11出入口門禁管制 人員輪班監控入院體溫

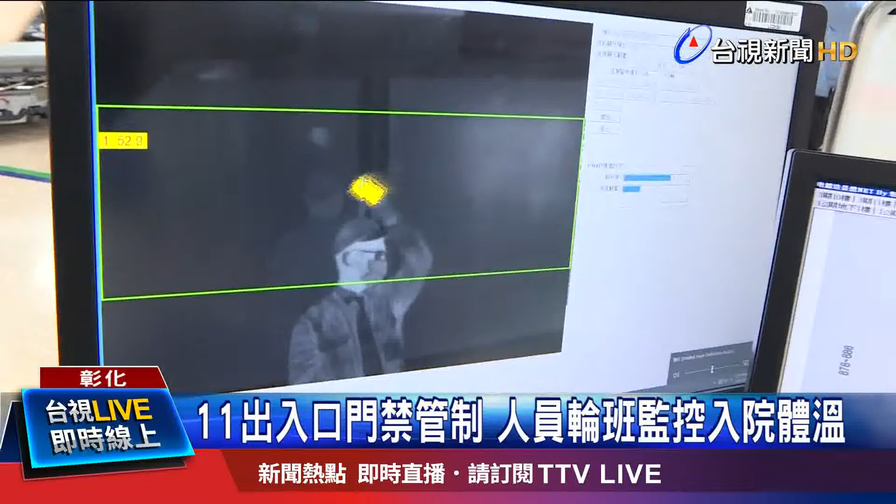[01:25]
我这黄色是温度特别高吗？ 对，它是54.6。